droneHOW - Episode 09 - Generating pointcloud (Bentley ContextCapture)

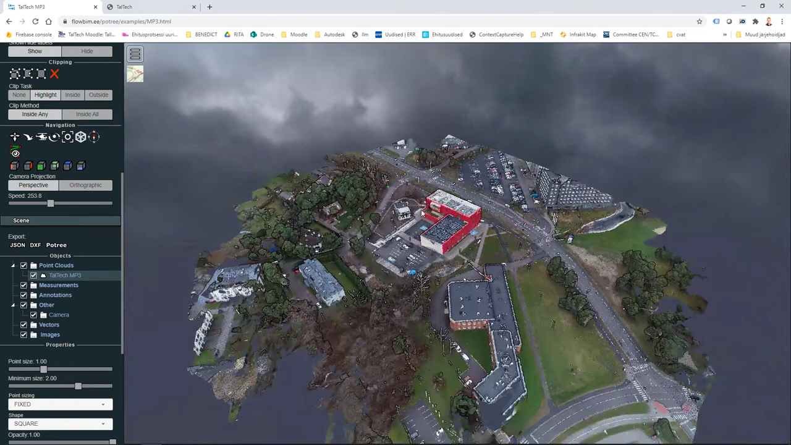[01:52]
It presents one building and the total area or construction area is about 20 000 square meters. We can see obviously that we do have some
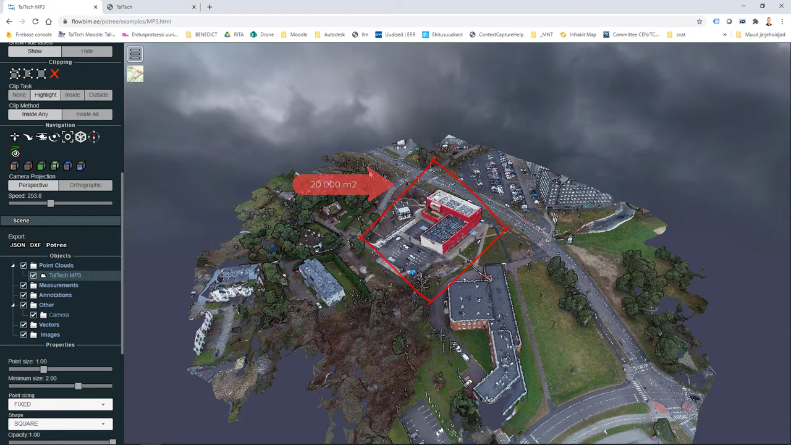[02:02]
other parcels around here but we are focusing onto this red building and its surroundings. So it's about 20 000 square meters and
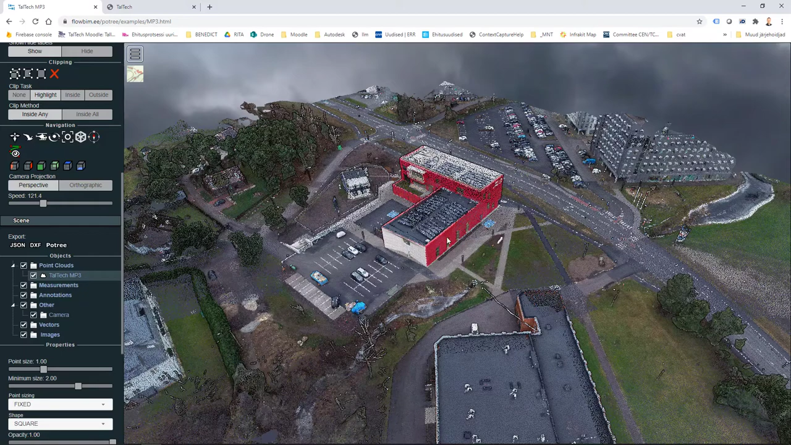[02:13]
we do have in here about 800 millions of
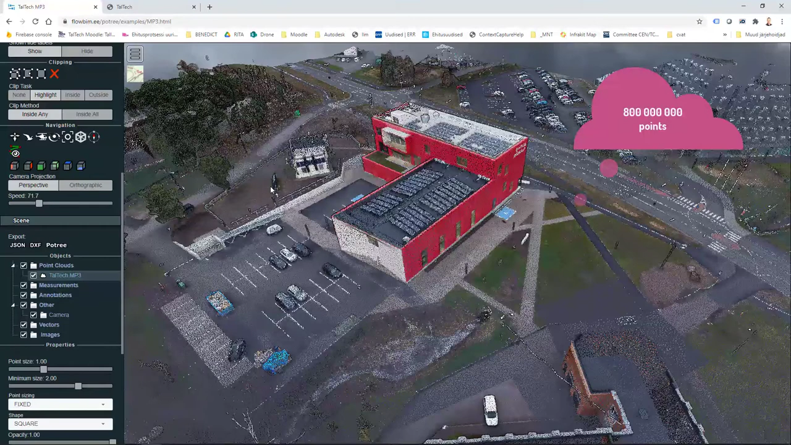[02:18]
points and the ground sample distance is currently 1.37 centimeters.
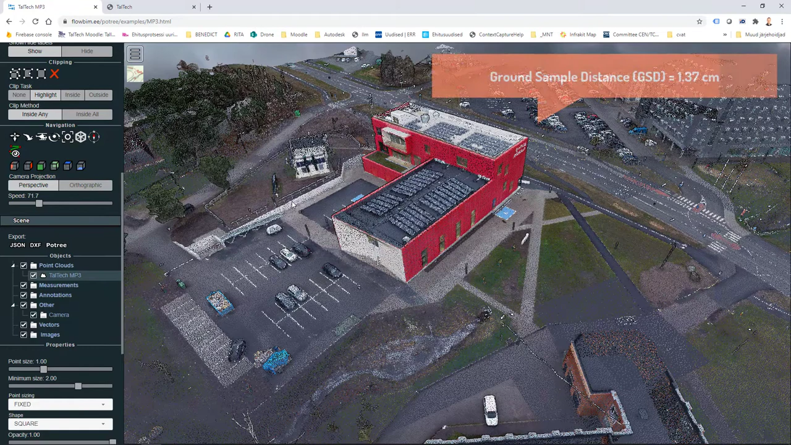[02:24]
This sample distance is coming
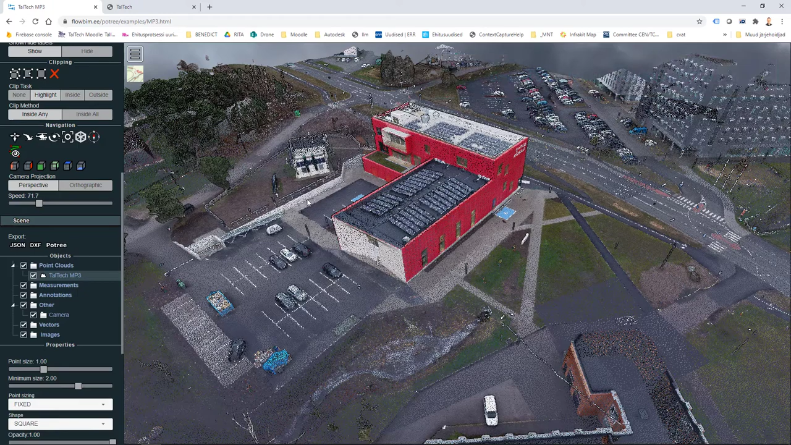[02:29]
based on what drone we use and from which height we are taking those pictures. So in here we have measurements done at elevation of 50 meters.
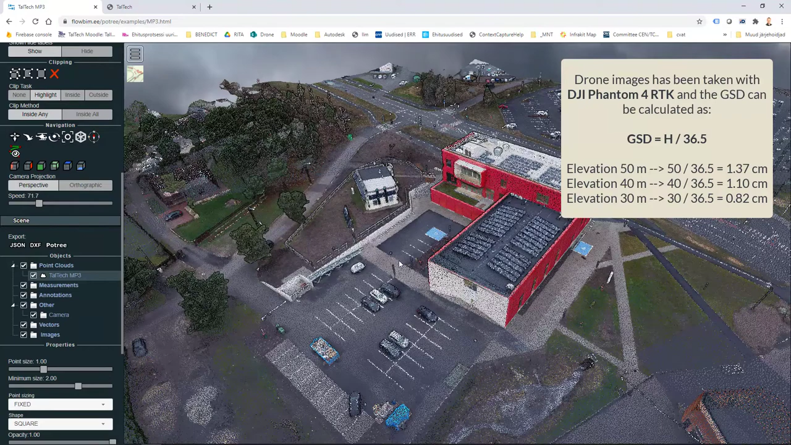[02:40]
As such we get 1.37 centimeters
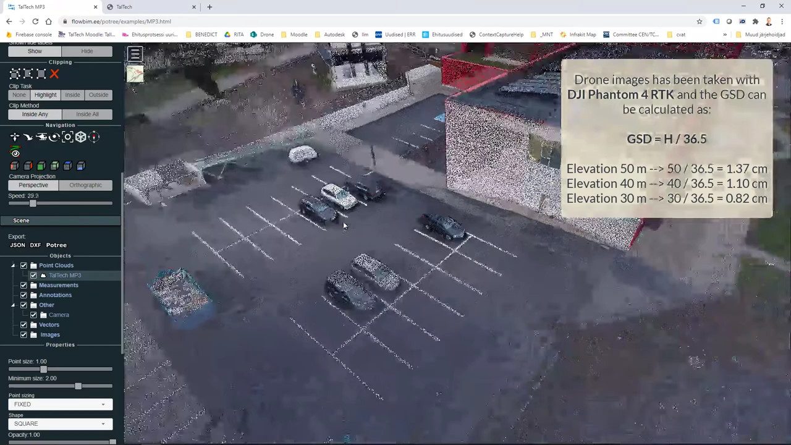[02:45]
for our pixel or the distance between those points.
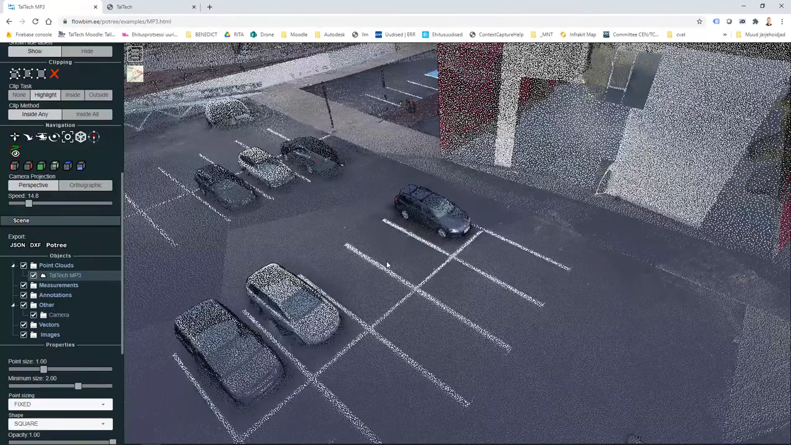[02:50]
Of course when we do those exports we can define how many points or what the distance should be.
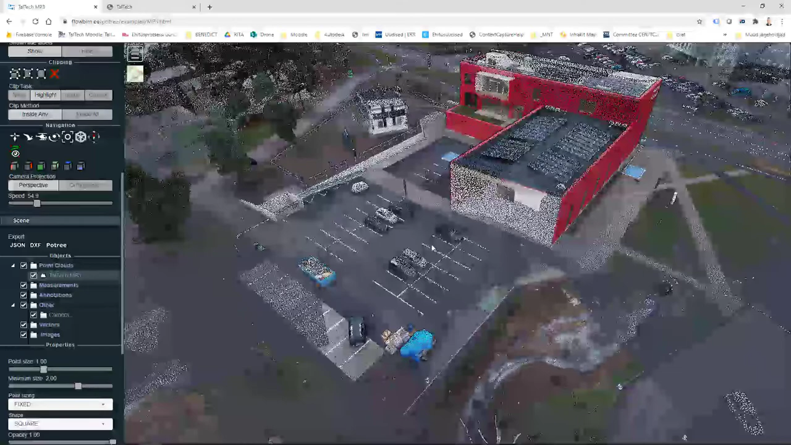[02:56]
So in some cases we may want to give a context and we do not need that much points so we can increase the distance but if we want to use some other software
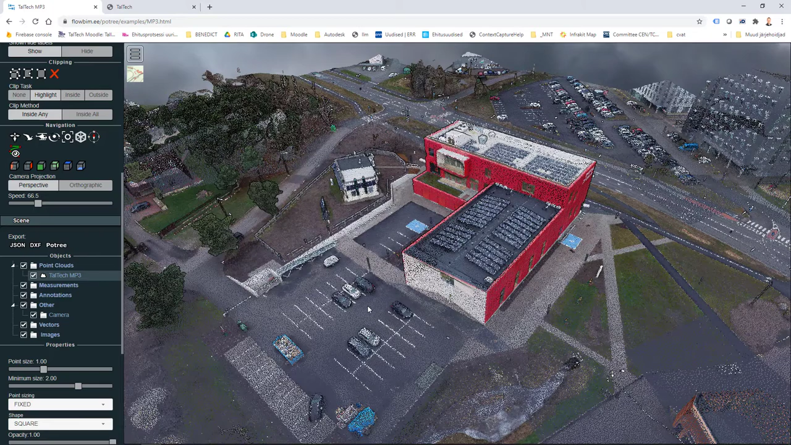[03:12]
for modeling purposes then obviously we may need to have more tense point cloud.
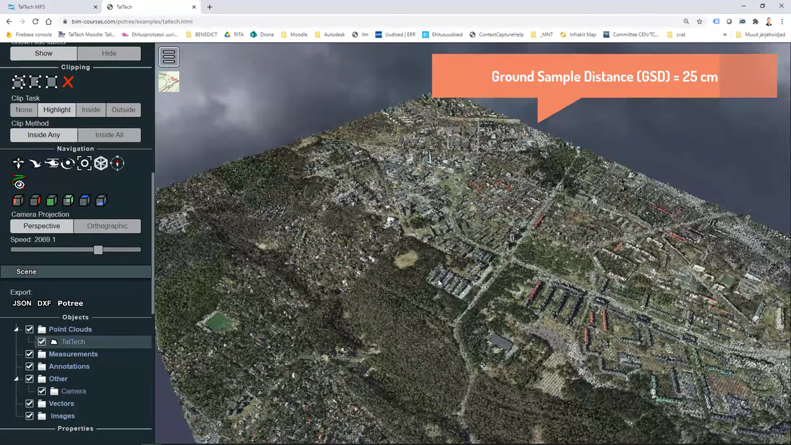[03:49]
So 25 centimeters in here which is good for context and in here we have 1.37
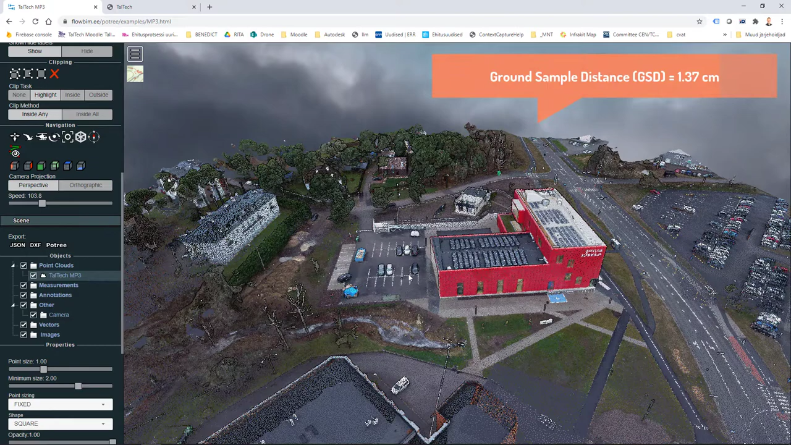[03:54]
centimeters but the number of points is quite similar.
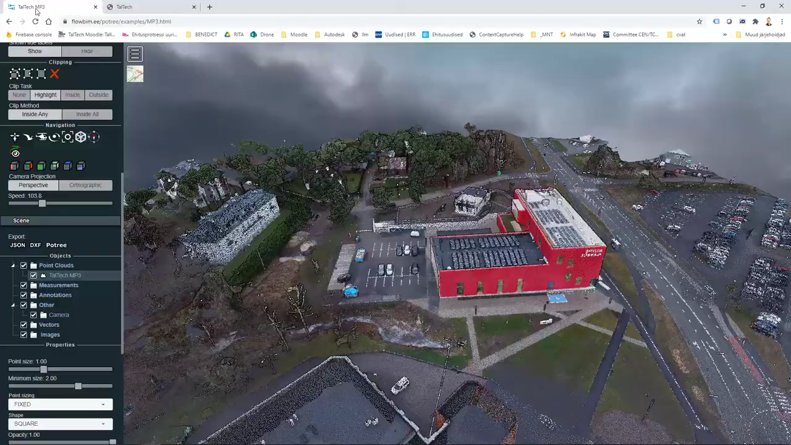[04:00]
So in here we have about 800 millions of points and in here we have 420 million of points.
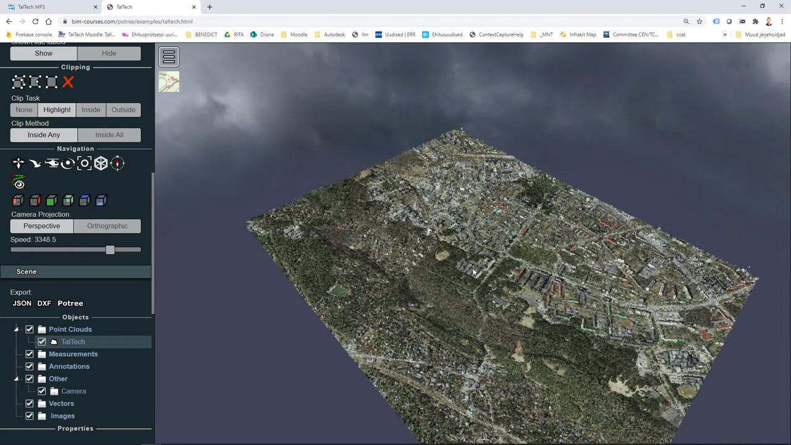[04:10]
So two times less but yeah because the ground sample distance is a lot bigger then we can kind of compare the number of points and it flows very smoothly in this portrait web portal.
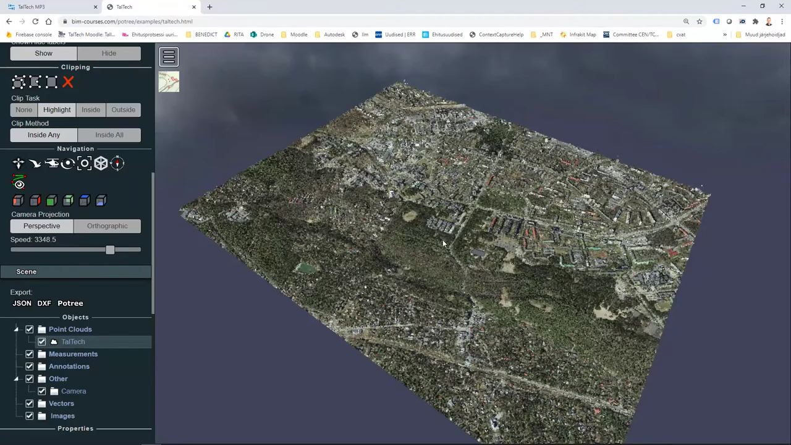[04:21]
Okay and if I zoom in for example to this same building which is actually in here covered with white lining so
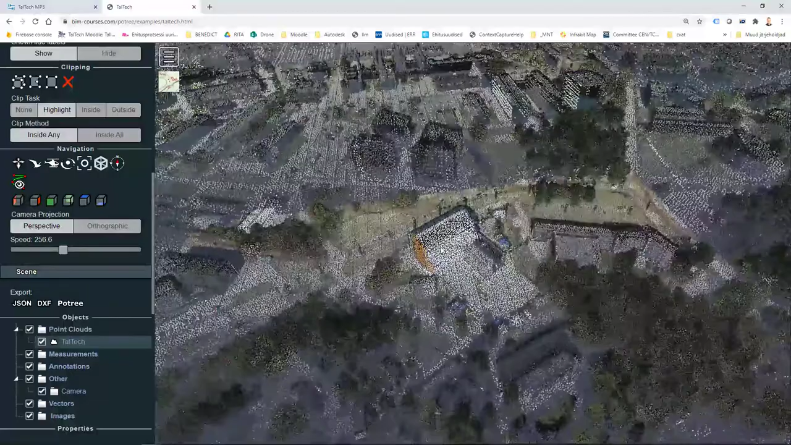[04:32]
I can also increase for example how many points I want to see in
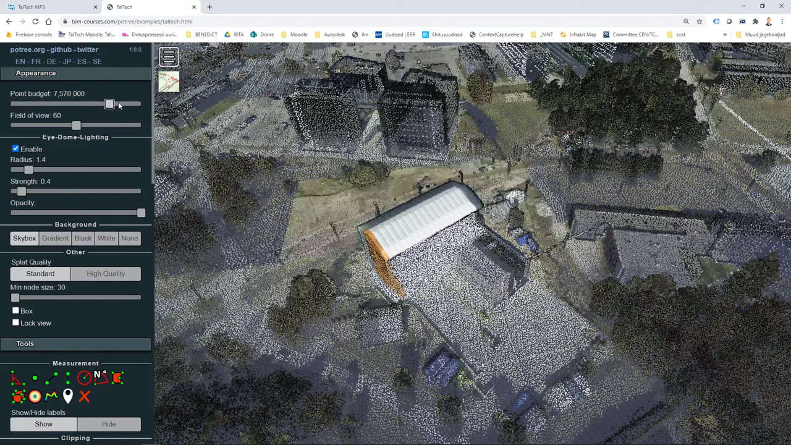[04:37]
my view and for context this point cloud is probably enough and
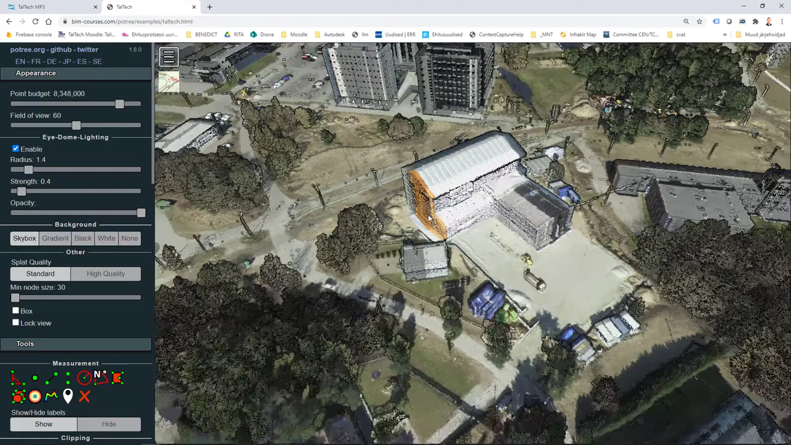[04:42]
if I go back to my drone survey then this same building is now in here. Different purposes or different use cases
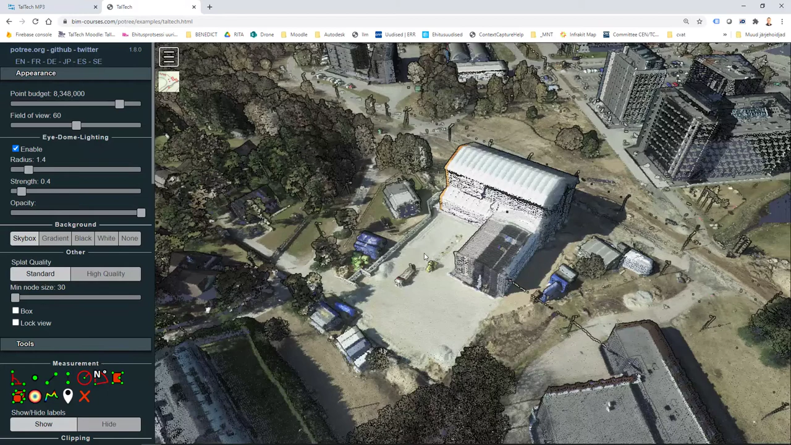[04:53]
we can generate our point cloud based on our needs or use case and
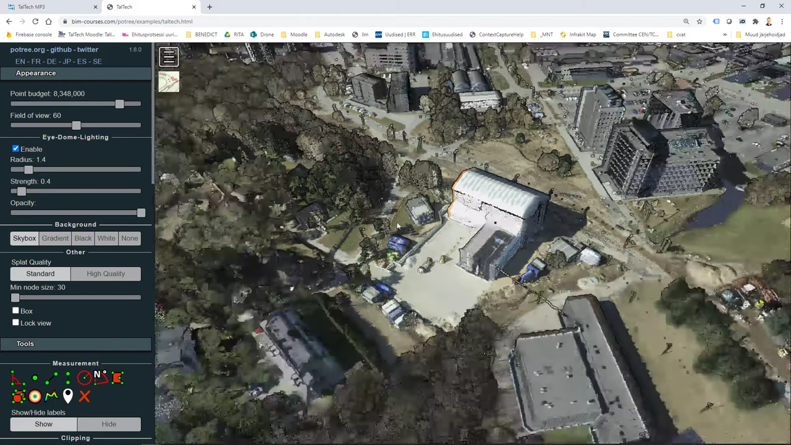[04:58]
yeah let's take a look how we can do that. So I'm using in this video Pently's context capture.